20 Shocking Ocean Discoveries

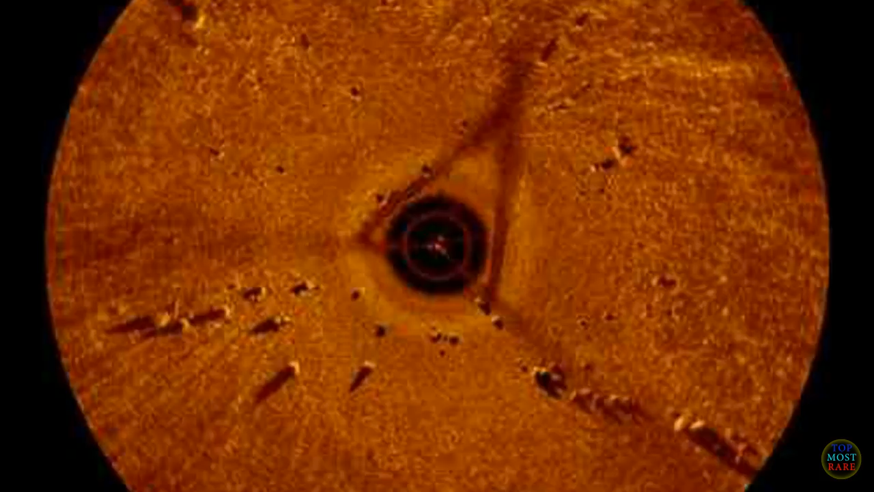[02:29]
The sonar readings also show a boulder with an antique mastodon engraving.